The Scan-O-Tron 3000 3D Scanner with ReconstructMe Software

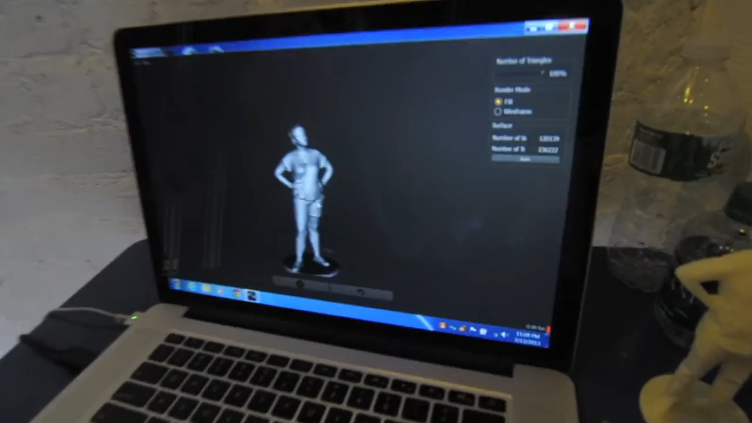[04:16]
We have a beautiful 3D mesh that
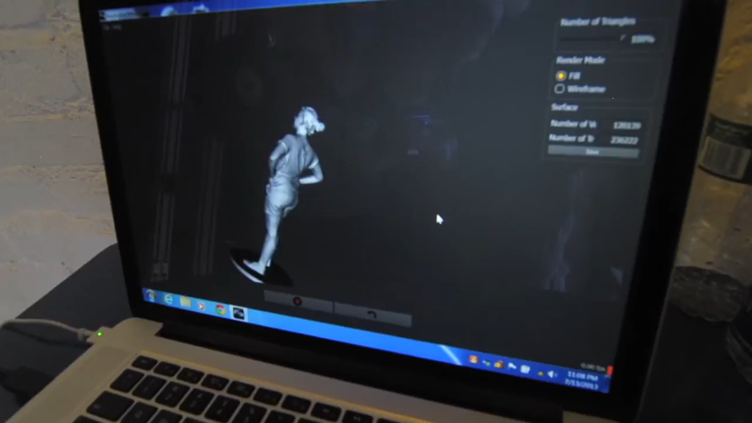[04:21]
just requires a little bit of work to be cleaned up for 3D printing.
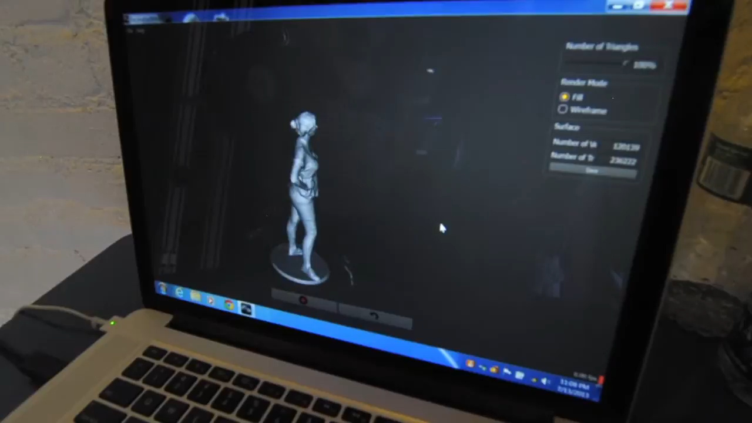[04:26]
Okay, so there you have it. That's the Scanatron 3000.